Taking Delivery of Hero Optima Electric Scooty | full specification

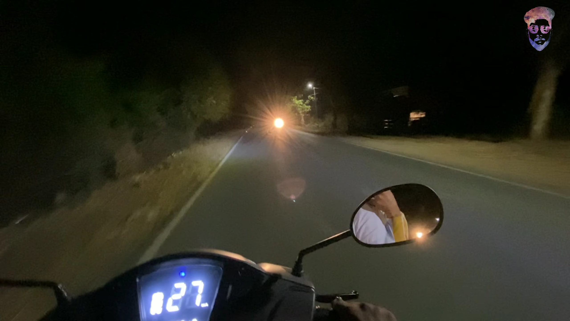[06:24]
so So here is the test drive of this car, so we came from home from around 24-25km and we have to go and get it, so we have to go and get it, so we have to go and get it. This is your 50km. This is your 50km. And now the battery is not down yet. So it's quite good. And we have two people sitting. How many people? 75-75km. The car is running from the speed.